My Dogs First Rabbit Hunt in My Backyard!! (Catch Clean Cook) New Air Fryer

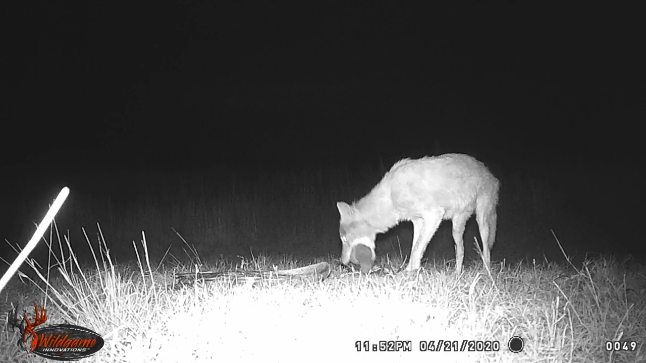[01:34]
coyote and I mean real close within like two feet of the camera close one of them looks a little mangy so plan is to hunt that coyote I really want to kill that coyote uh as you can tell right here we're putting